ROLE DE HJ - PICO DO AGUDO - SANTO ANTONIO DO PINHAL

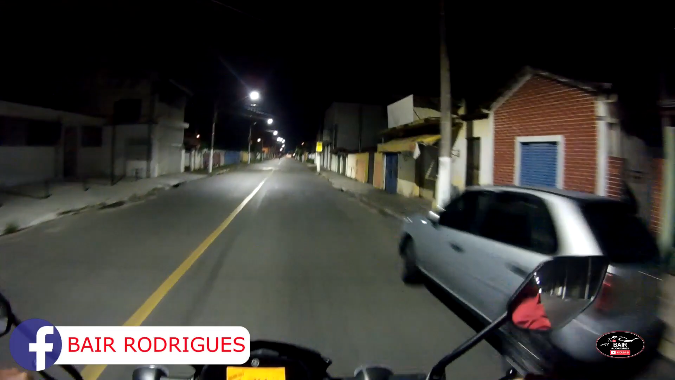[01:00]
Eu tô com sono. Olha o Bosque da Princesa.
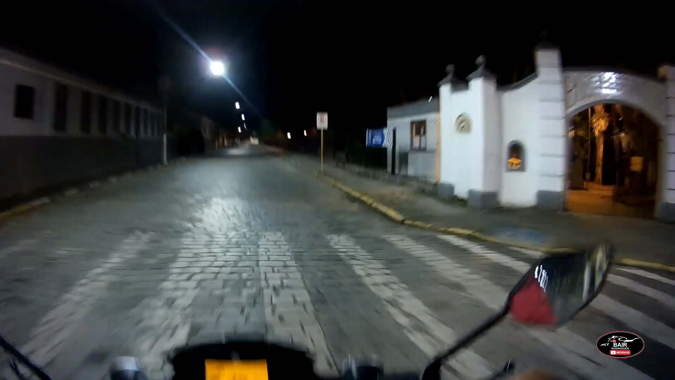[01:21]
Agora dá pra nós fazer um boa noite. Ó, fica de zóio e vê se vê alguém, ó. Pouco você vê a princesa ali, né?
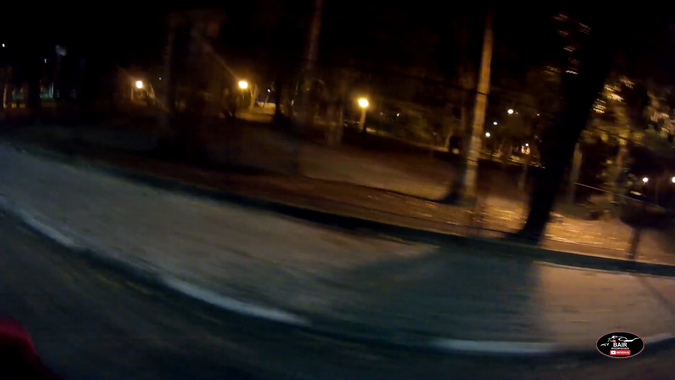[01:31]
Pensou, hein? Se ela dá um tchau pra você aí, que você faz? Você é doido, rapaz.
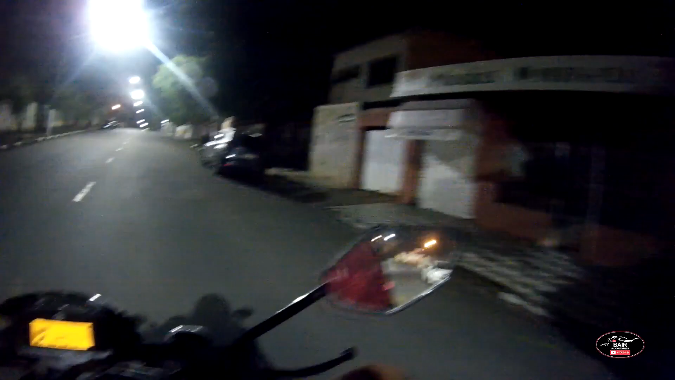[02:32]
Vamos pro Pico do Agudo. Eu tô precisando esticar a corrente da minha motoca, viu? Olha o gatinho. Gato de um lado, cachorro do outro, lá.
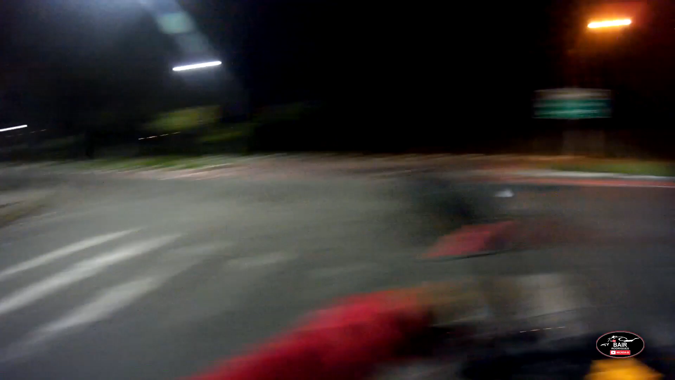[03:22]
Balneário, Campos da Jordão, Sul e Minas. Madruga, são 10 para as 4 da manhã agora.
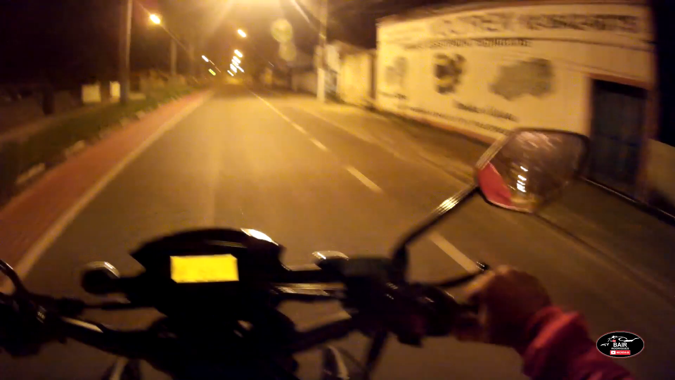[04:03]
Esticar aqui. Cheio de lombada também,
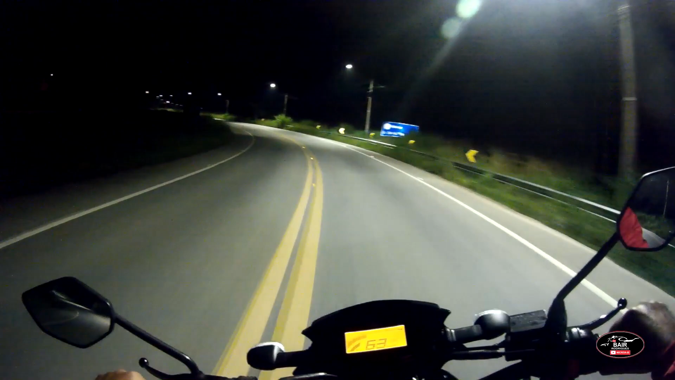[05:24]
Tá frio. E vamos que vamos. De madrugada, estamos indo para o Pico do Agudo pegar o nascer do sol.
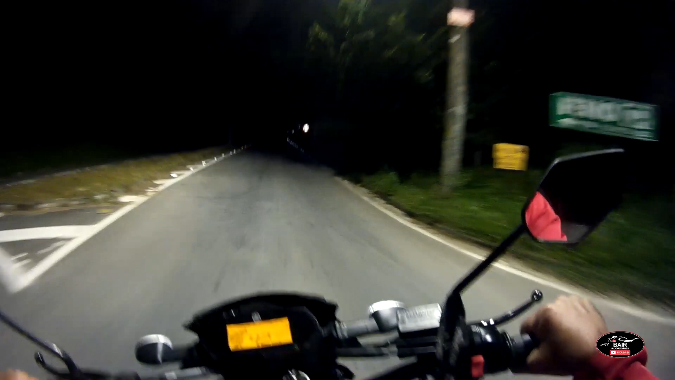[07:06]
Agora pega o breu, hein? Ó, que top!
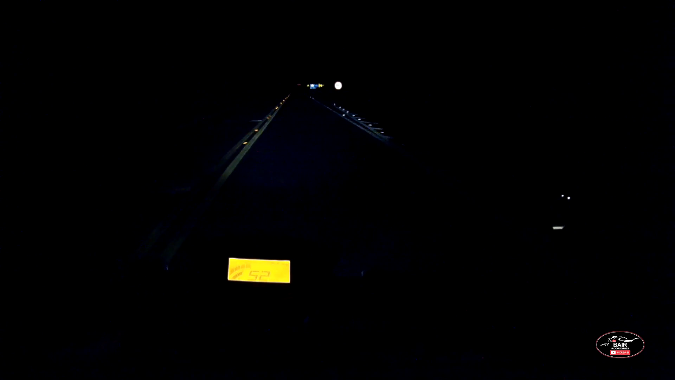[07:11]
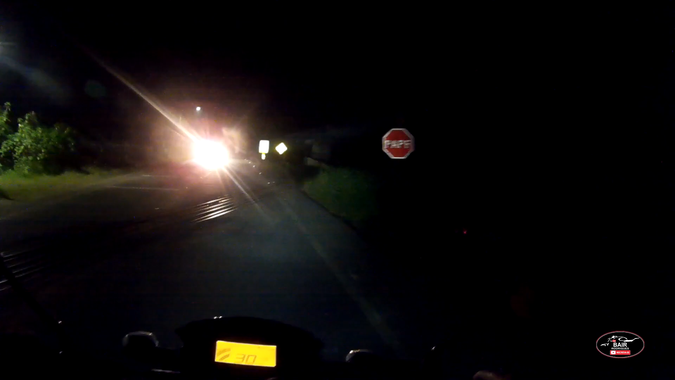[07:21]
O rio Piracuama, que nós fizemos vídeo aqui esses dias.
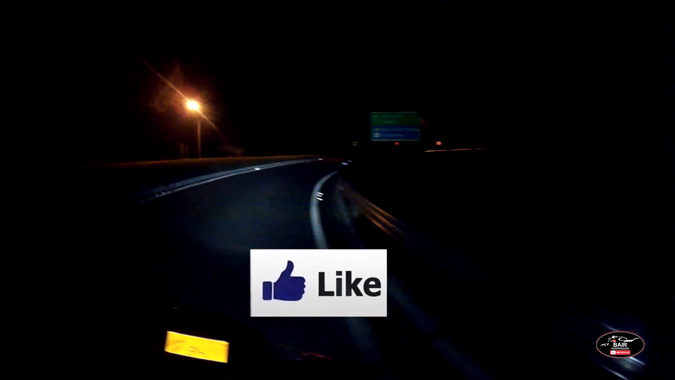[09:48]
Campos do Jordão, 20 km, Santo Antônio, 11.
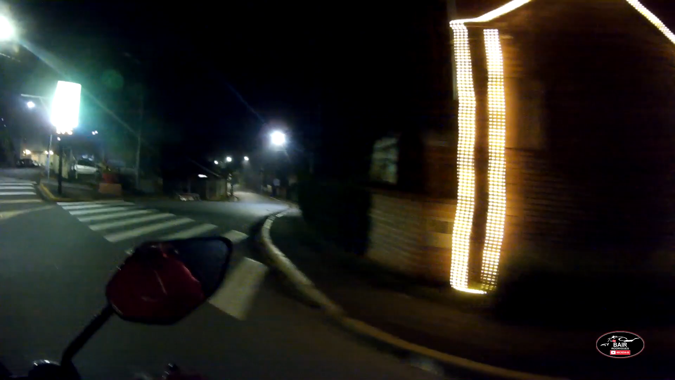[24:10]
É pra... Nossa, não tinha que descer aqui não. Tá vendo? Foi olhar a picanha ali. Olha onde que eu fui parar, mano.
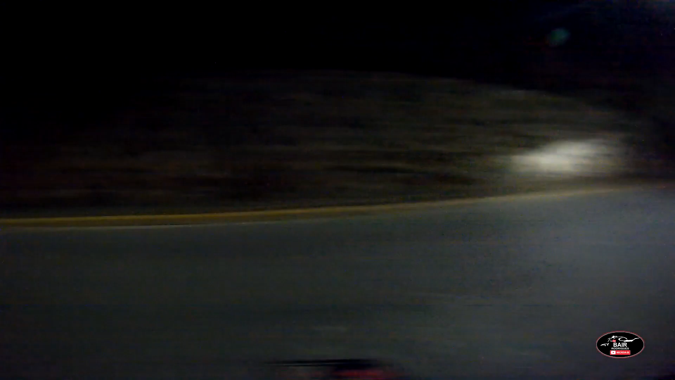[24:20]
Caçamba, mano. Tô querendo descer na contramão.
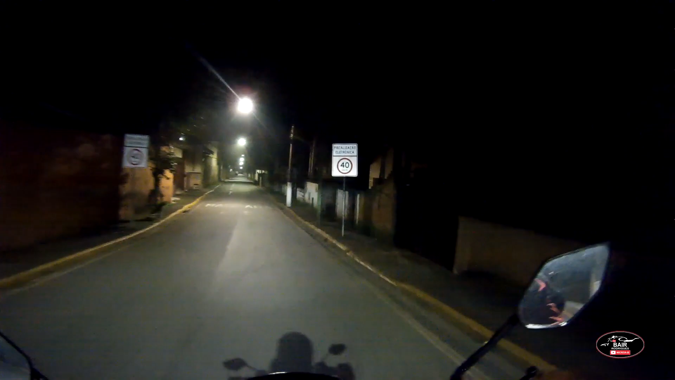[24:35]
Tá vendo? Foi olhar a picanha.
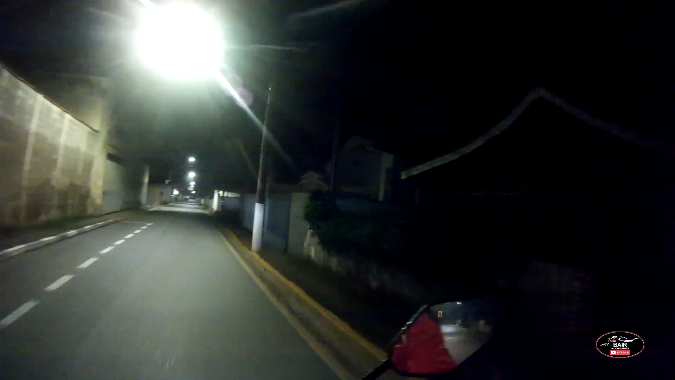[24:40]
Polícia Civil. Mirante do Cruzeiro, fonte.
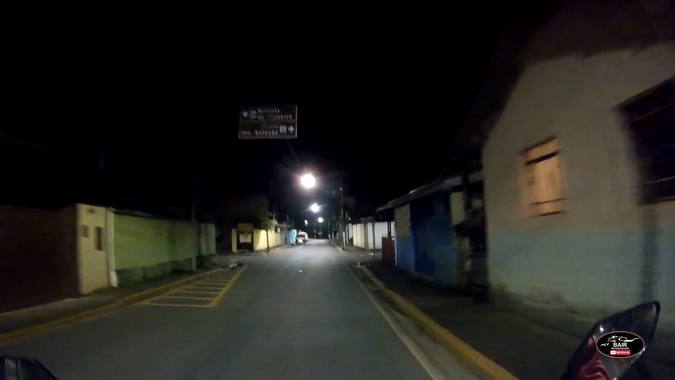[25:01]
Não é ali não? Não é pra depois da igreja, né?
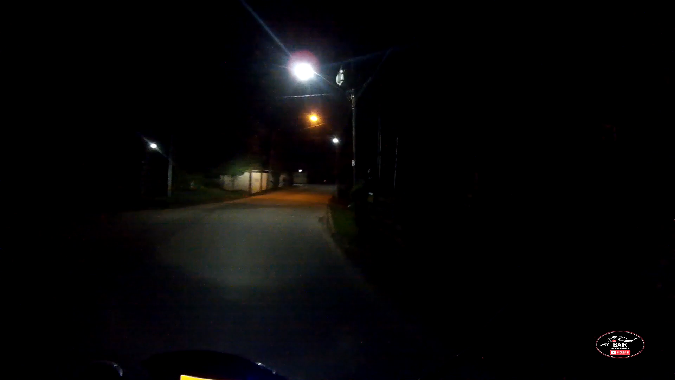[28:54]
Agora deu uma clareada. Olha o breu.